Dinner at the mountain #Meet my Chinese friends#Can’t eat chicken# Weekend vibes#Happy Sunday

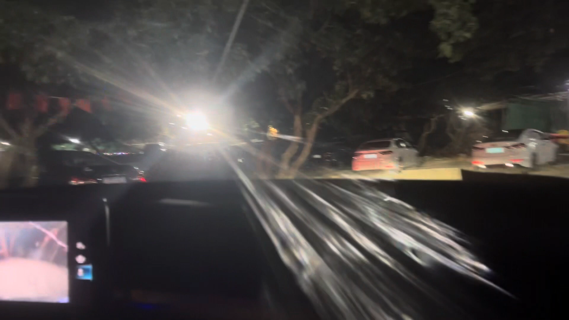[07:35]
Mare dusre dosto ke saad. That's his car. He's leaving.